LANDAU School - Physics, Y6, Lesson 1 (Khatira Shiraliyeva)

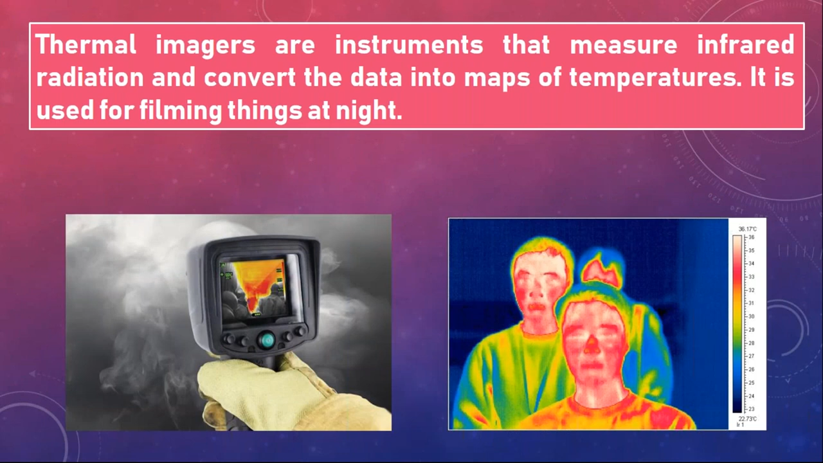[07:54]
On screen: scale top 36.17°C, scale bottom 22.73°C
With aid of this scale, you can identify the temperature for each color. So, and that radiation is the first process for transferring of heat energy. And the second process is conduction. Conduction happens best in solid materials.